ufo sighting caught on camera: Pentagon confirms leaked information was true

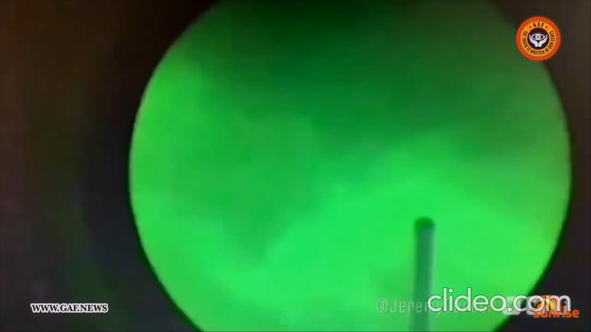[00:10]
The video shows flying pyramid-shaped objects hovering above the USS Russell and another warship. It was leaked by filmmaker Jeremy Corbell.
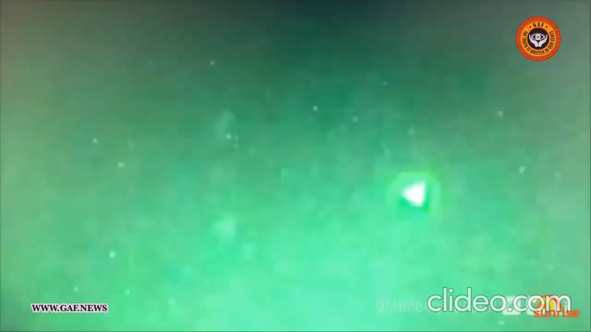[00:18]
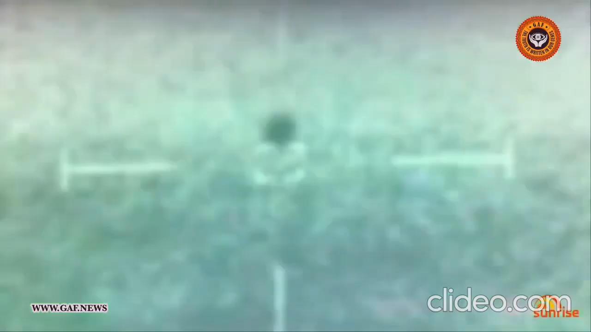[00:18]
He's also shared three images from
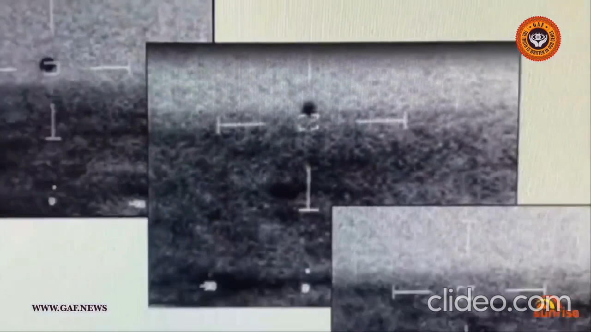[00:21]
the USS Omaha showing an unknown spherical craft.